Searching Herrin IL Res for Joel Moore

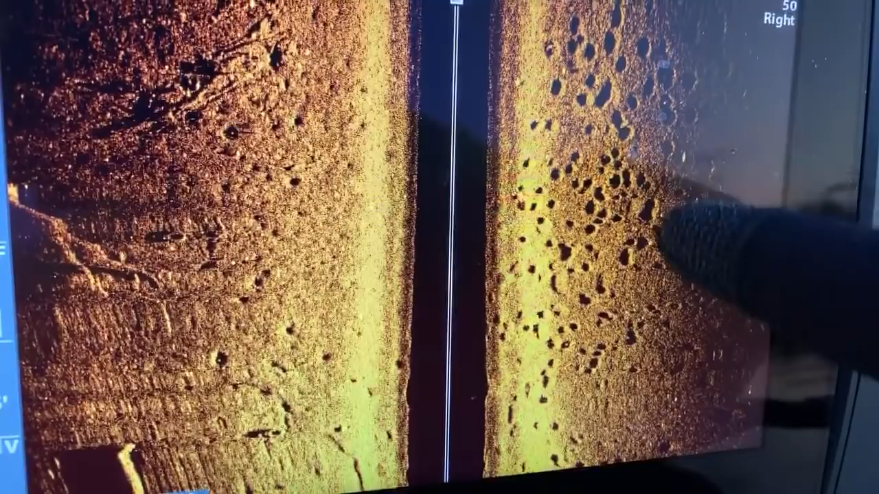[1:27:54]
So in the next video, I should have the video up for Mermet Springs. It's my dive facility that I dive at. See, these are all these. Oh, you're seeing blackheads. I see what you're saying. These are all bluegill beds. I do have squirrel moments. So, ooh, there's a big old turtle, guys. Oh, got him. Come here. Come here. Oh, I lost him. I was trying to pick him up.
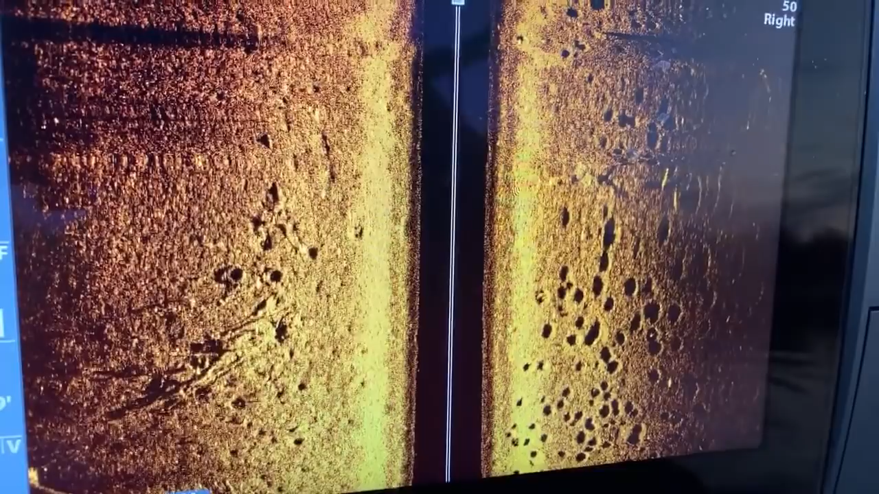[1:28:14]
That was another squirrel, but that was a turtle moment. Yeah, so...
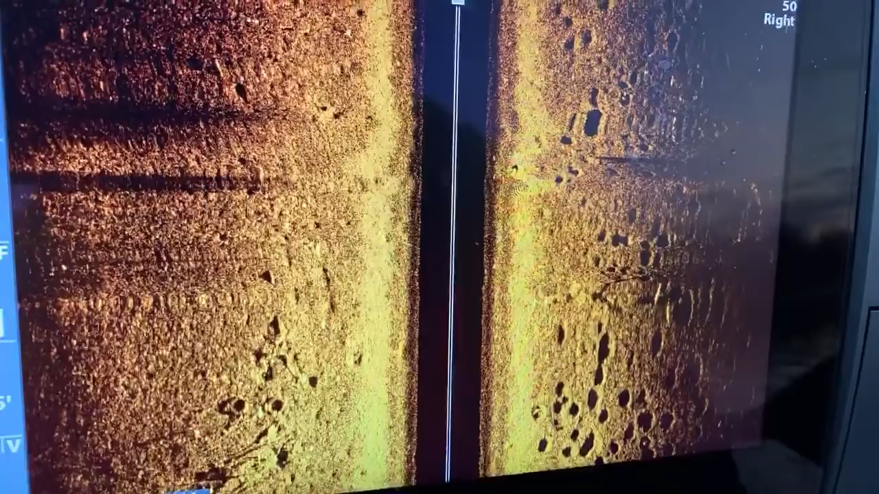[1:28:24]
Thank you guys, I appreciate it. Fish have beds, fish do have beds. So whenever they lay their eggs, the bluegill go in there and swish around the area, and it kind of protects them from fish and stuff. When they lay their eggs, they kind of protect that, and it gives them a area to protect. Females lay the eggs, they leave the males surround it. Sometimes if you've got a bedding female, hard to catch.
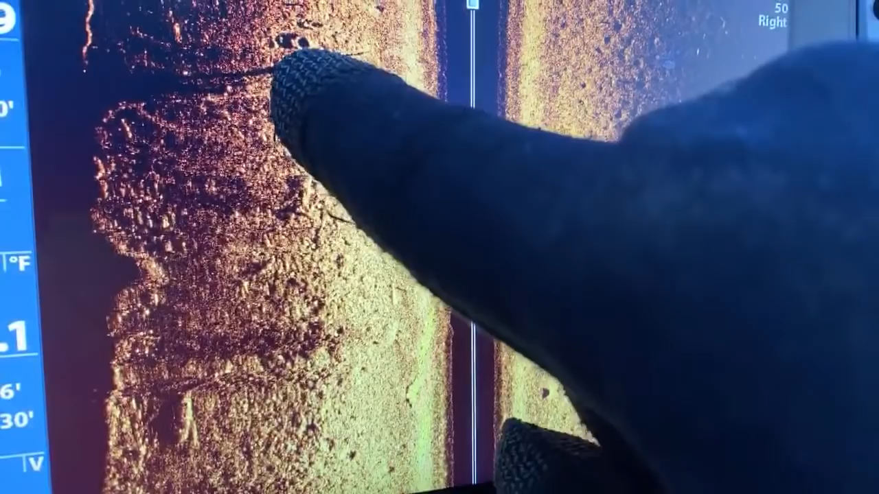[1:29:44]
That is a toilet seat right there. That's a toilet. That's funny. Yeah, you're gonna get to see Mermet Springs, and I have videos from that. Like me and Tanner will go out, and that's the place where you guys see all the huge catfish, and you'll see spoonbill and my videos prior. Oh shit! Sorry, didn't mean to say that.
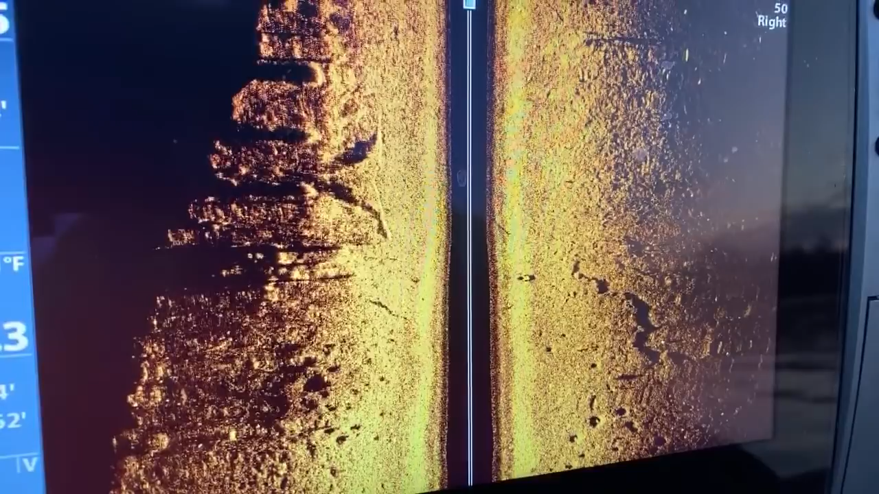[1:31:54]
whenever I asked them about the unit, they said this is the best unit for search and recovery. And he gave me settings to put in for the search and recovery.
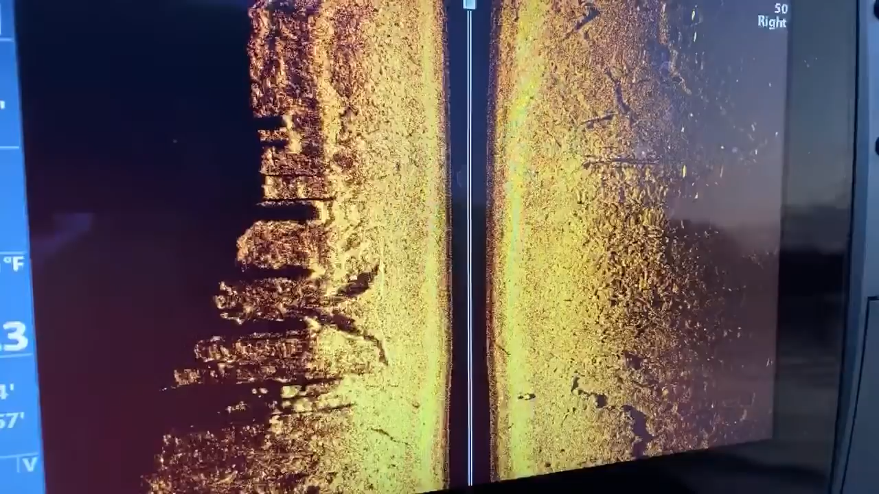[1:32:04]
So not only is this not stock, this is actually settings that he has learned over the year that he's had it, or over the, you know, couple years. So there's actually fish there inside those beds. But yeah, so anyway, my legs are froze.
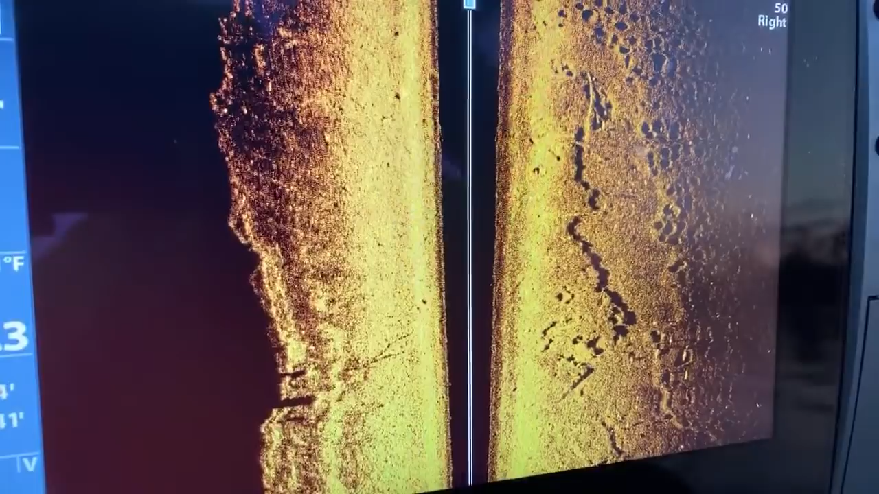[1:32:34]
So many I want to bluegill fish this. I don't even bluegill fish. This is some massive stuff. Does the Hummingbird do automatic software updates? No, I have to actually manually do it. I need to get me a Windows 10 computer to actually replay the daggum recording on this. Whenever I record, I can replay it.
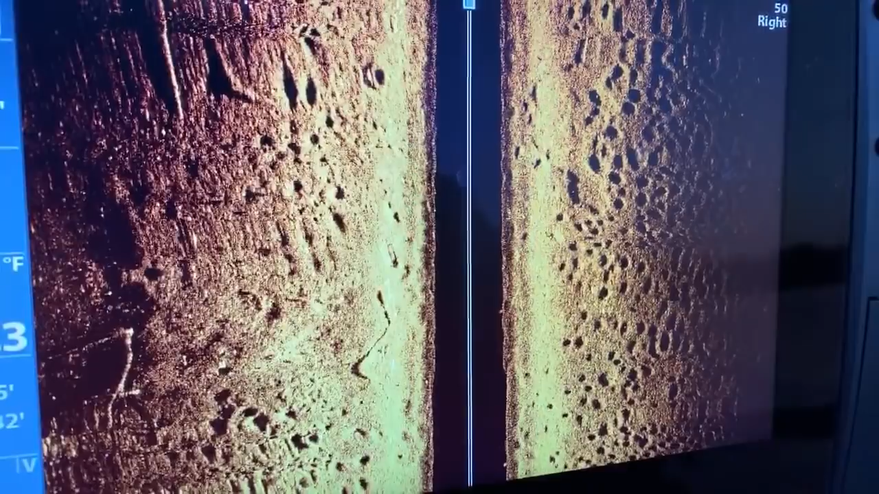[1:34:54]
And they took their time out to do that, and then that's what means a lot to me. You know, I thought you were going to see a dock. But, you dummy. So this was a dock around here. It's a floating dock. It doesn't have any legs. I looked back and seen it.
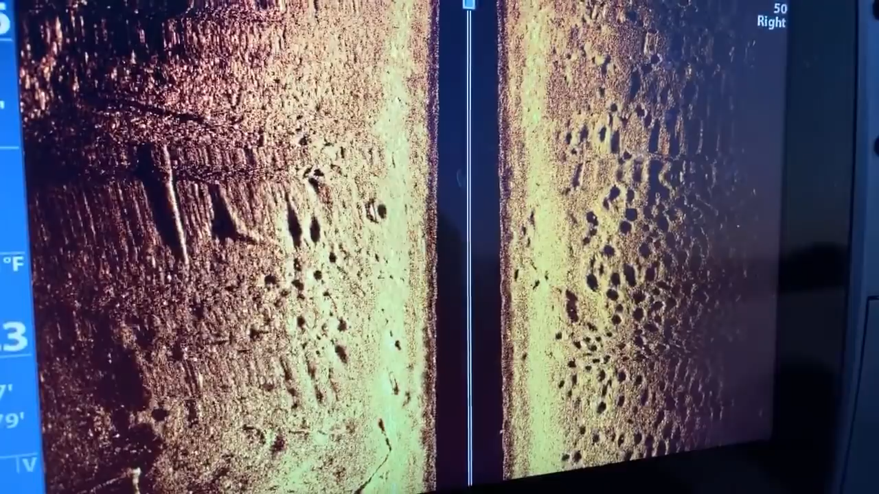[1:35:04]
Jacob, can nothing pick up halibut laying on the bottom? Yes. Yeah, it probably could.
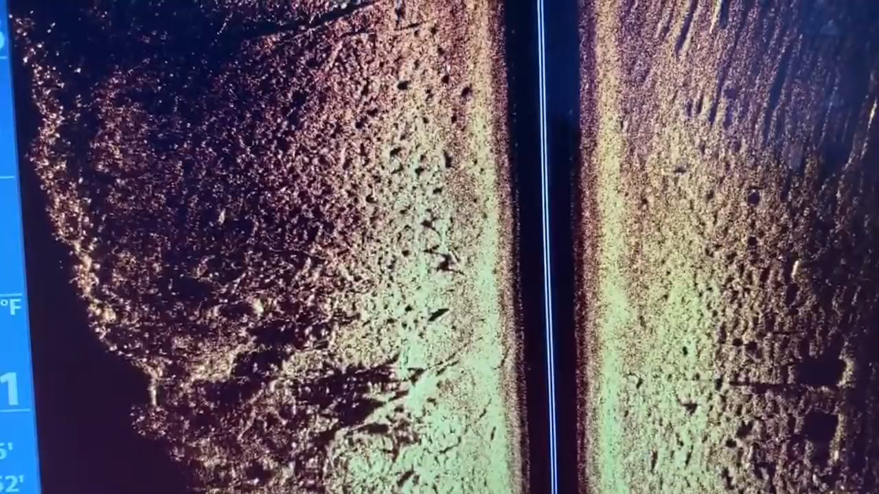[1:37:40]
For some reason, this is too close for my likings. There we go.
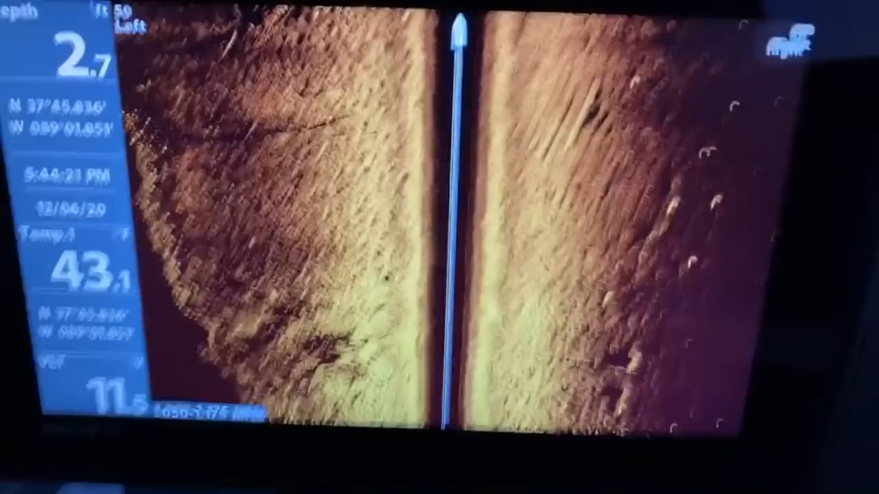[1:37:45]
On screen: depth 2.7 ft, water 43.1°F
Now you guys can see the water temperature. Can't see the air temperature, but it's like a cold.